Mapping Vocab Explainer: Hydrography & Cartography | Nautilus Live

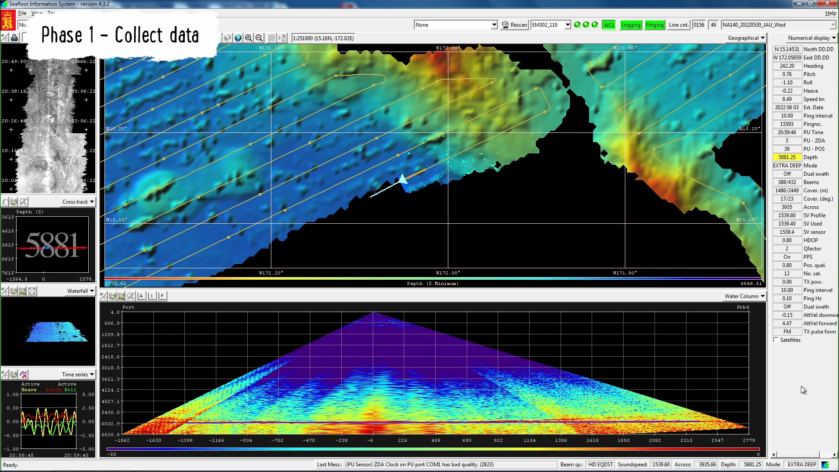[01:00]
Then, data about the area is collected either from maps that already exist or by surveying.